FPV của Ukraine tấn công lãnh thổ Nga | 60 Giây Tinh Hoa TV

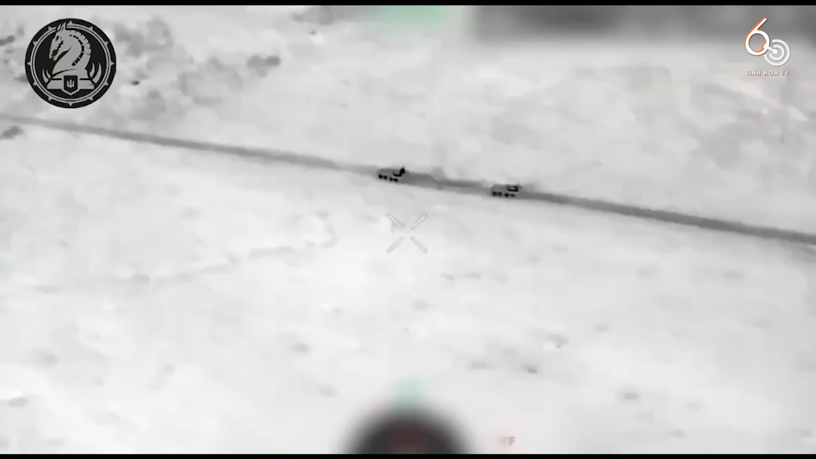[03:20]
Đây là một cuộc chiến vào ban đêm được quay lại từ UAV trên sát của Ukraine.
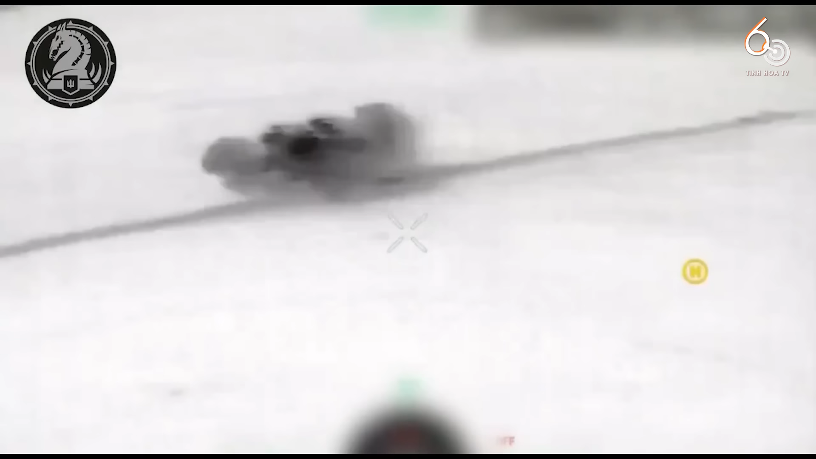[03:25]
Ở Donetsk,
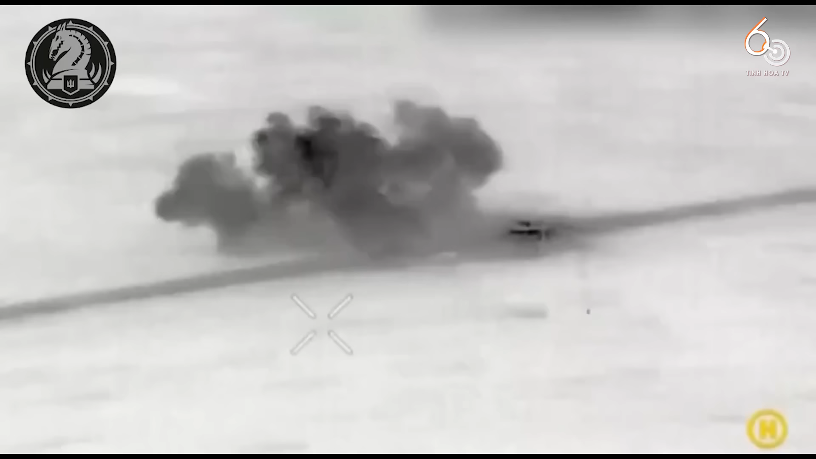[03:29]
một chiếc M-2 Broglie của lửa đoàn cơ giới độc lập 47 Ukraine đã
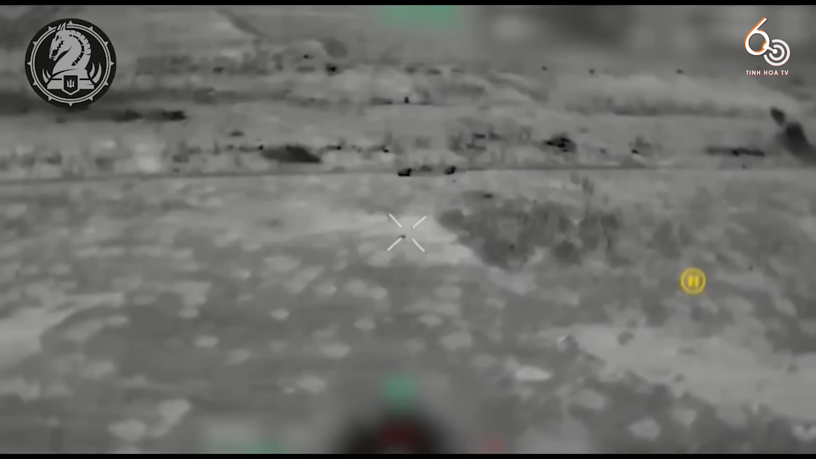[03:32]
tiêu diệt thành công một xe bọc thép và bộ binh của Nga.
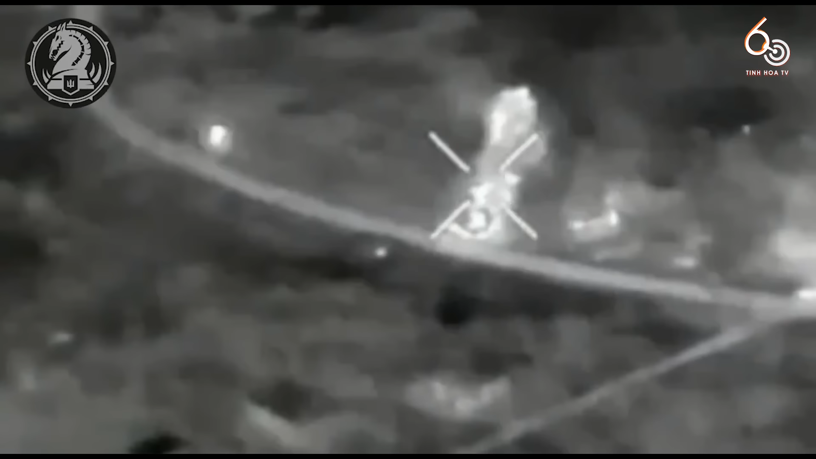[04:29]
Các UAV của Bộ Quốc phòng Ukraine phá hủy một pháo tự hành, hai xe bọc thép, hai xe tải,
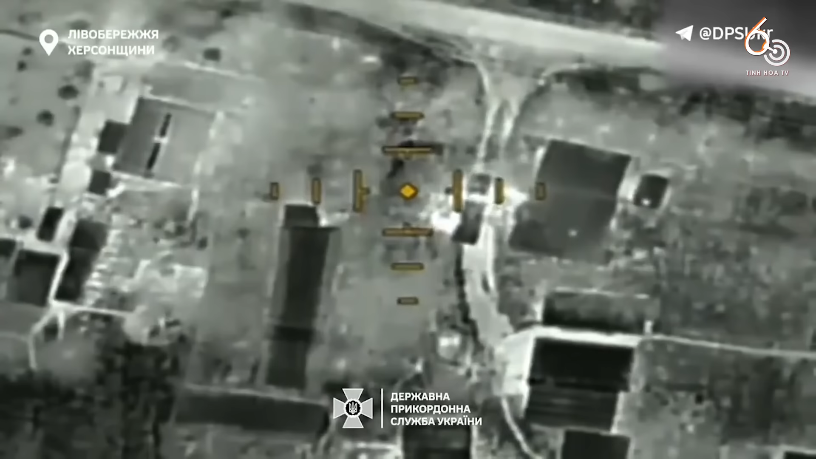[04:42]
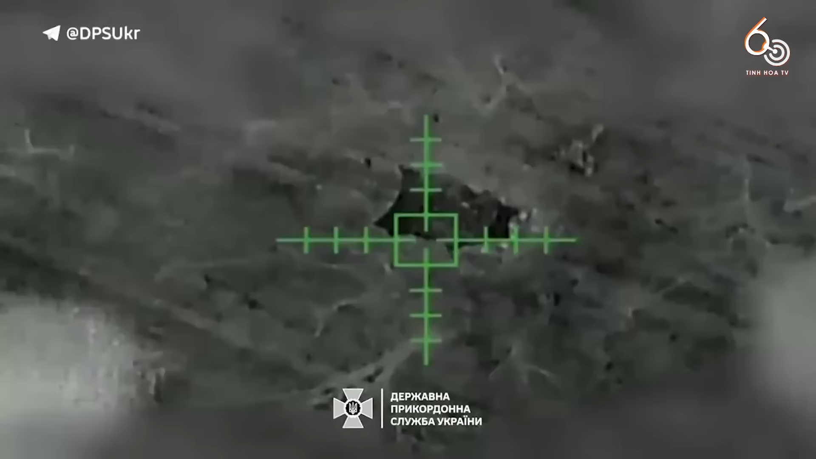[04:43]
một nhà kho và đánh trúng các vị trí khác của quân chiếm đóng ở tả ngạn vùng Kherson.
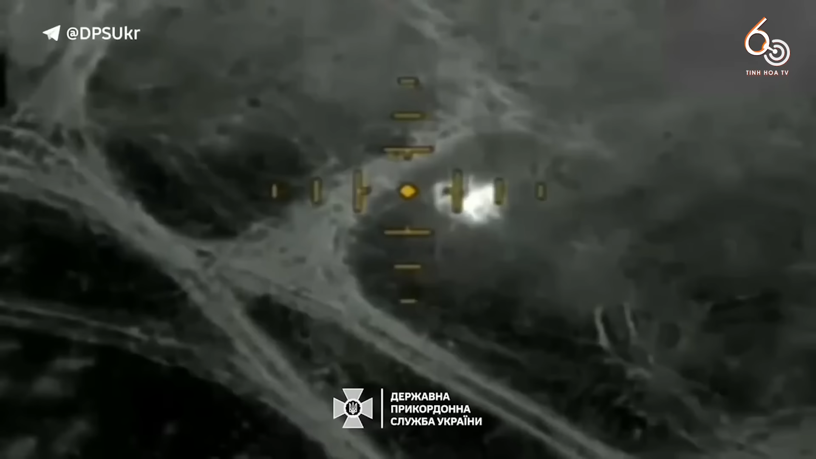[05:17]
Ở Terni, tỉnh Donetsk, một xe tăng T-72B của Nga đang ra
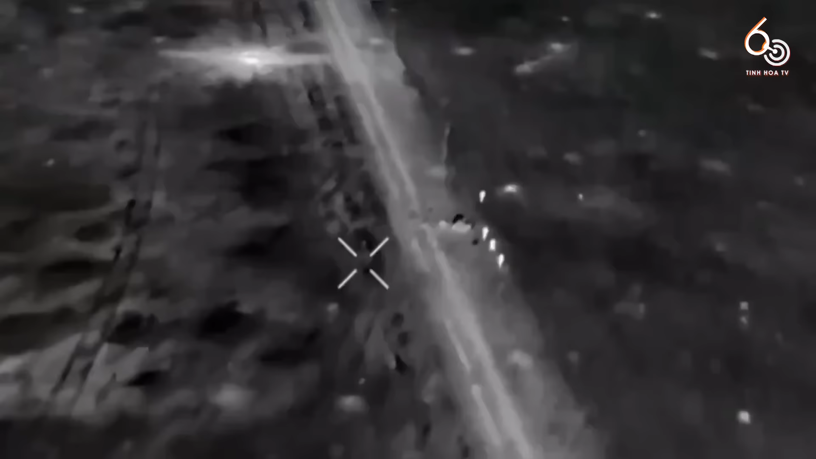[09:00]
Một nhóm quân nhân Nga chạy tán loạn sau khi bị pháo binh Ukraine tấn công Đoạn
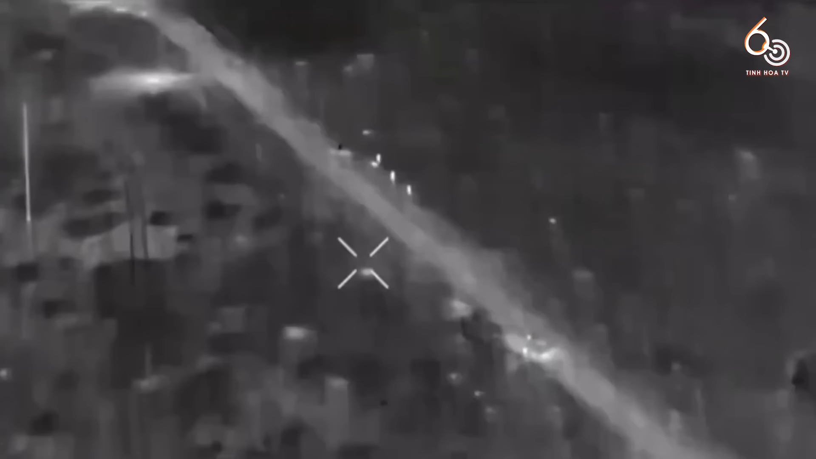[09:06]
video được quay gần Áp Điếp Ca bởi các binh sĩ thuộc đơn vị trinh sát trên không Gót Ác thuộc Lữ đoàn Cơ giới 47